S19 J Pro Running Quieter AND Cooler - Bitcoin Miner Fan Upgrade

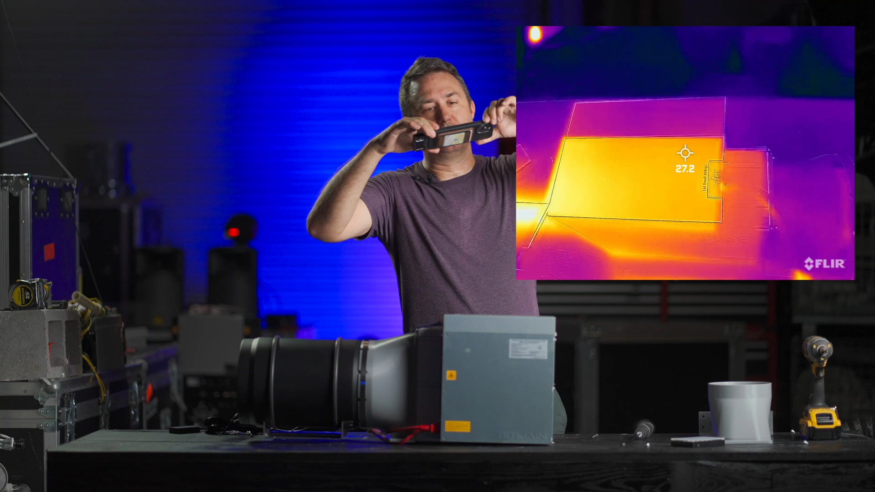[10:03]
Oh, there's a huge separation between where it gets hot and the control board and then the PDU.
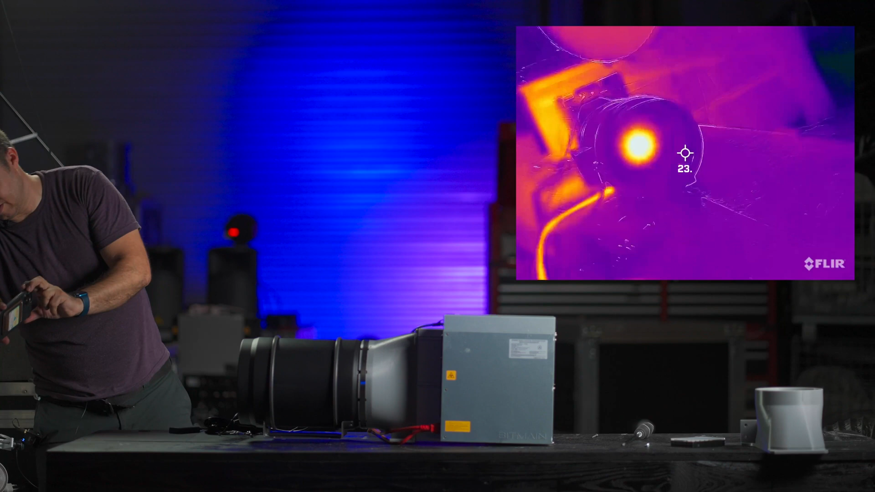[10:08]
Ooh, hot magnets.
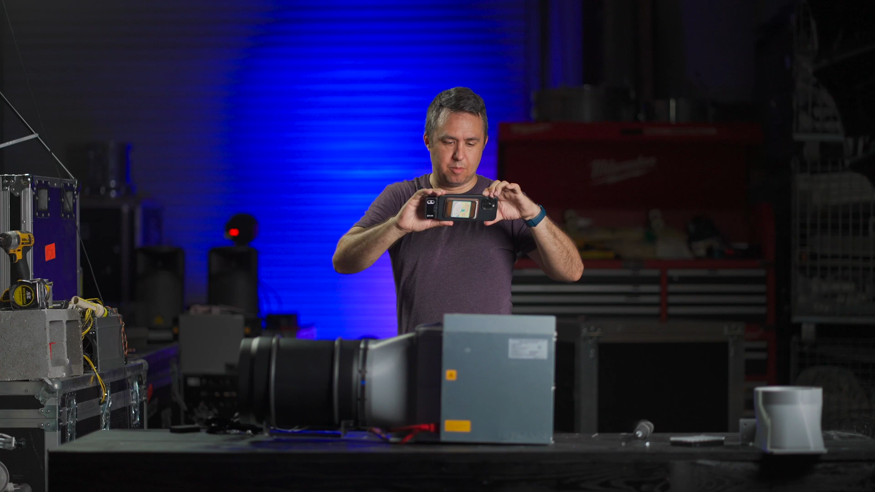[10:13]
Okay, now I'm going to attach the ducting and see how much. Okay, and now with the ducting on,
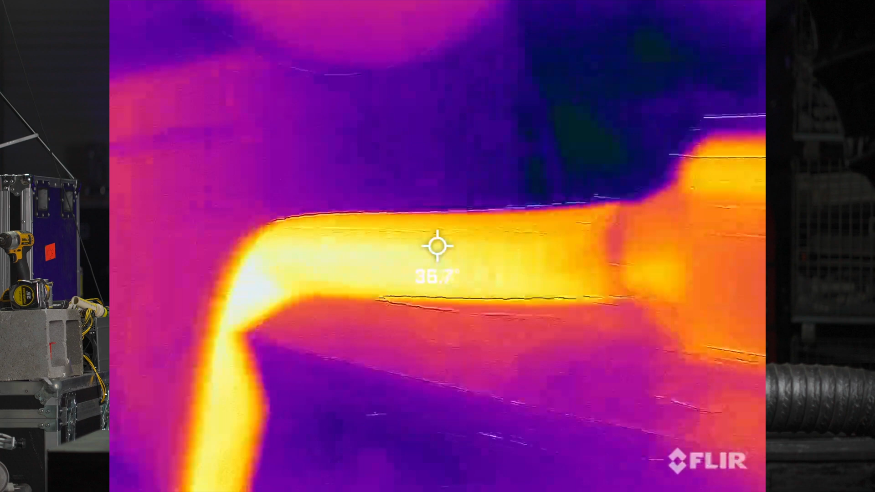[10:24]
obviously the ducting's hot. That makes perfect sense.
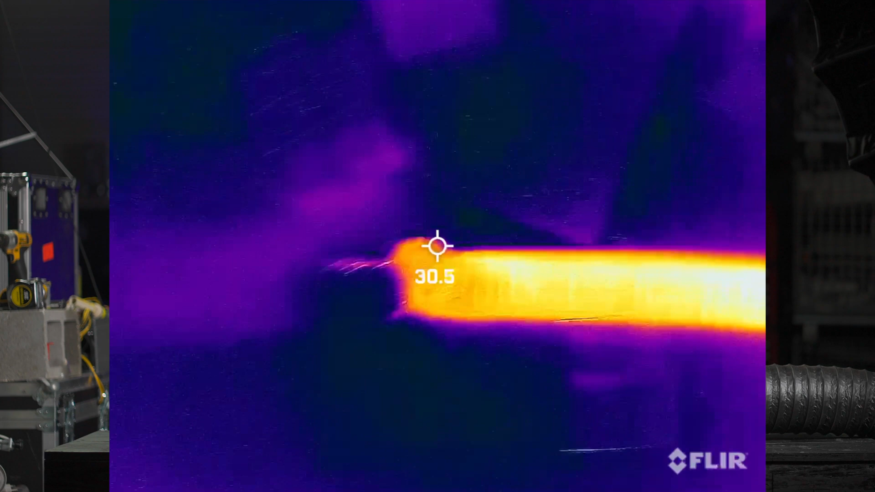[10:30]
But more importantly to me, what I'm seeing is that this top case thing is getting hot.
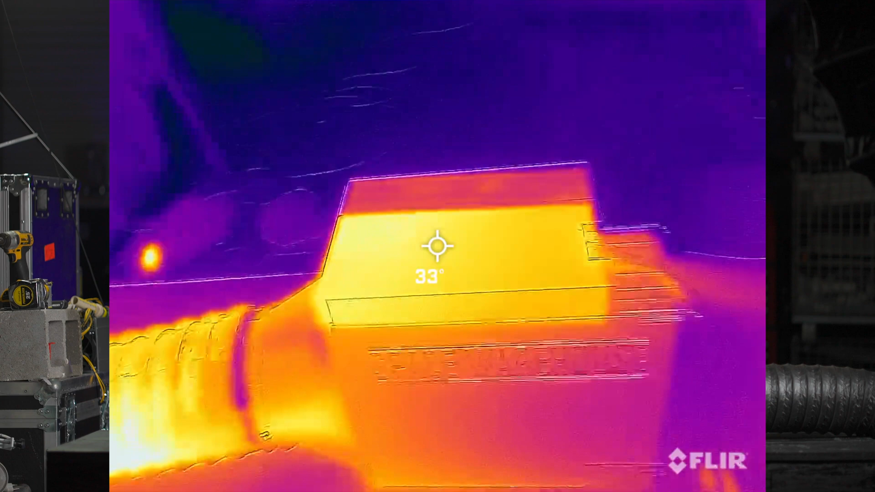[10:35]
I don't think it's dangerously hot and I let it run for like an hour and it didn't shut off or anything.
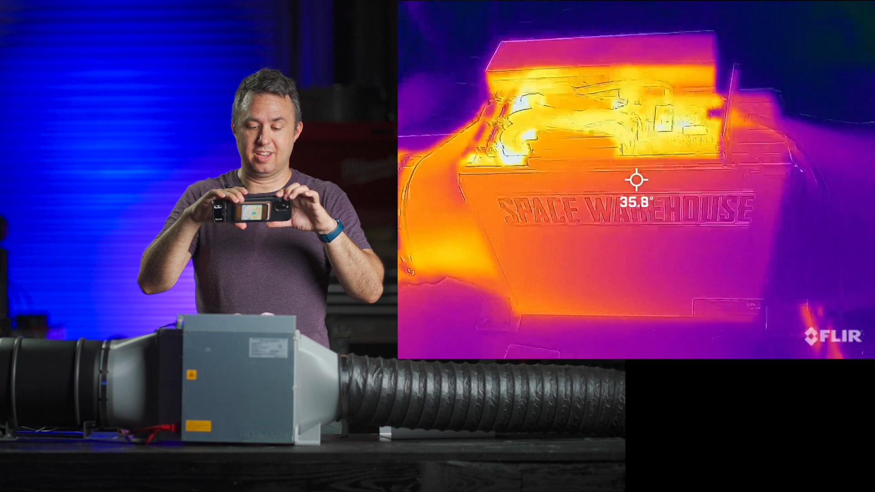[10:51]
But this might be the best thing for the minor. This might be the best way to have the minor run because the heat can escape out the top, which it's doing as you can see how hot it is in there.
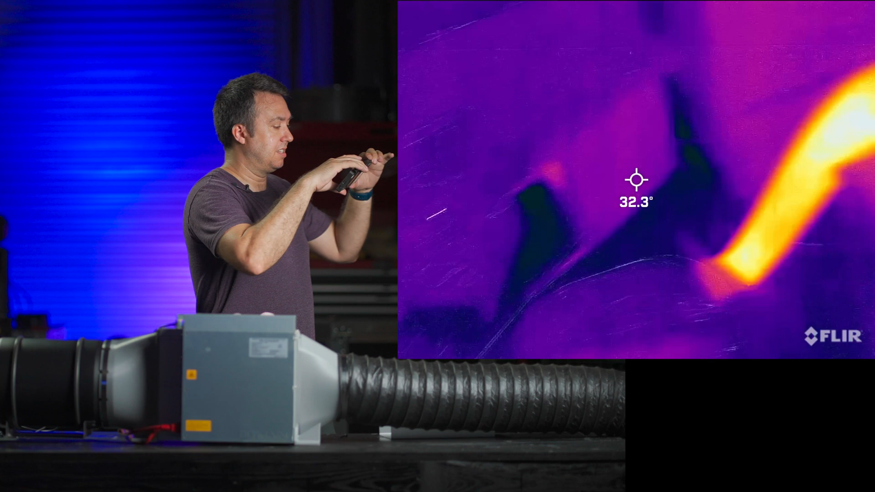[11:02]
And the heat will escape out this tube so you can control most of the heat to go away, to go out of the room, to go wherever you want.
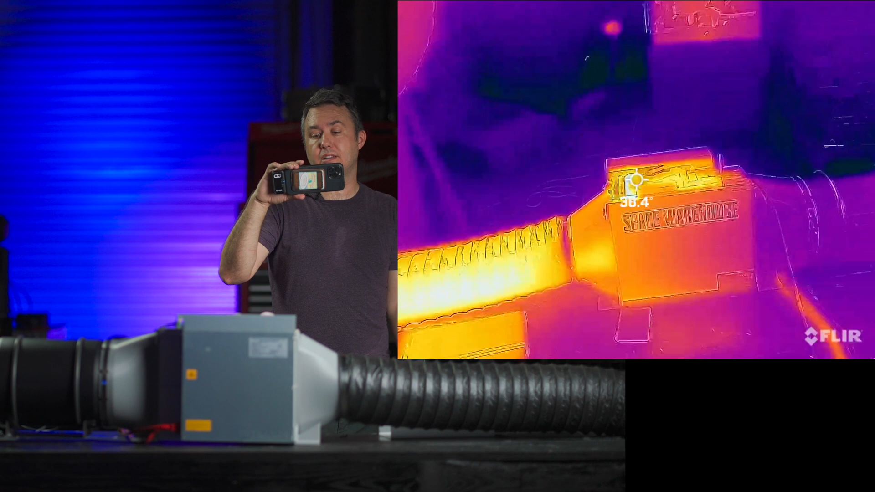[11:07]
But you can have the machine run its coolest. This thing's pretty cool.